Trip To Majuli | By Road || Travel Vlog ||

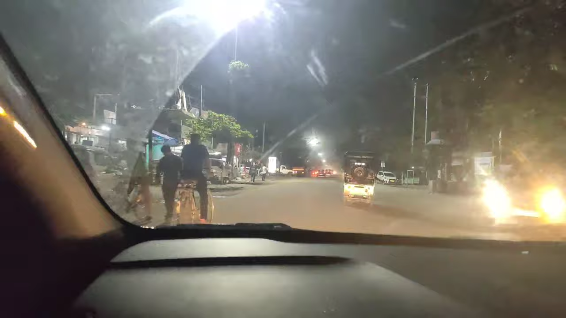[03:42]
This is a traffic point of view. This is a traffic point of view of Vishnu Mondi in Sohit Bhogantu. This is a traffic point of view of Vishnu Mondi.
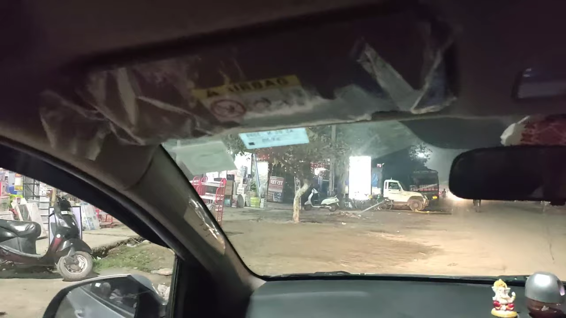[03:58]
This is a traffic point of view of Vishnu Mondi. This is a station and the logo
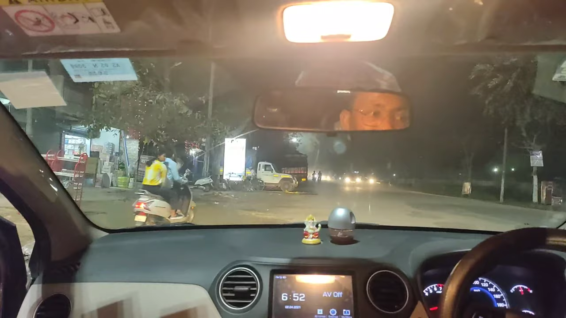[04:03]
of our SP Office and DC Office. This is a traffic point of view of Vishnu Mondi. This is a traffic point of view of Vishnu Mondi.
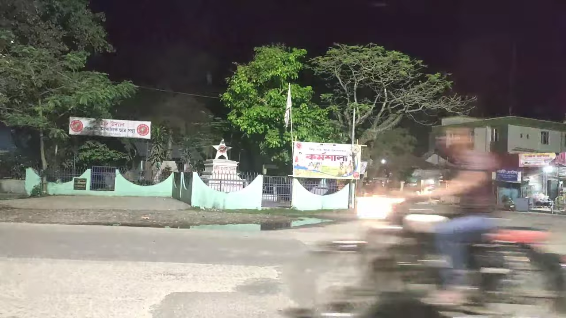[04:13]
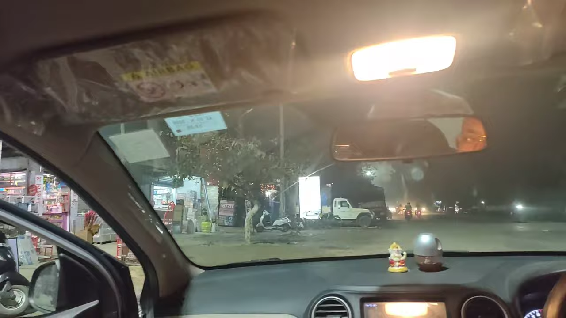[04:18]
Friends, good morning. This is a traffic point of view of Vishnu Mondi.